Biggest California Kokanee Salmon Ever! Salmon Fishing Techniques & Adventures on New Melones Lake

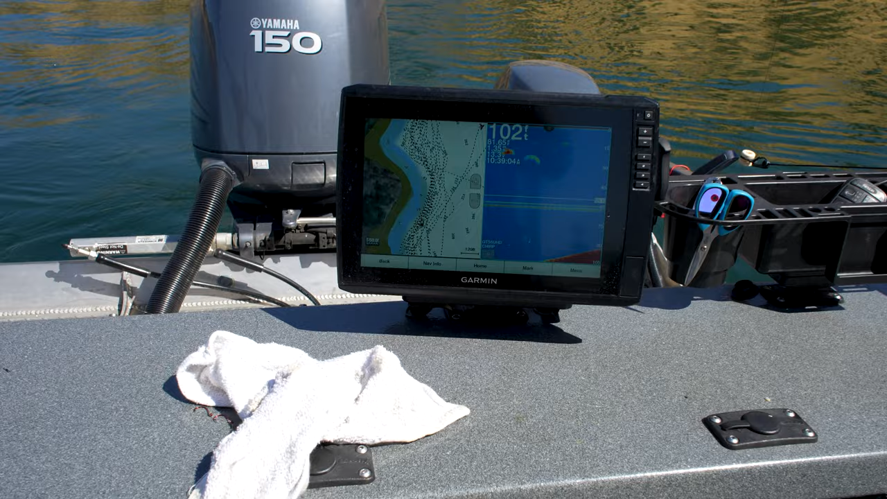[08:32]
Right now you can see nothing much on the screen, but ground's coming up. We're just pretty much staying pretty close to the bottom today, as close as we can. Lost a couple lures, but hazards of fishing the bottom.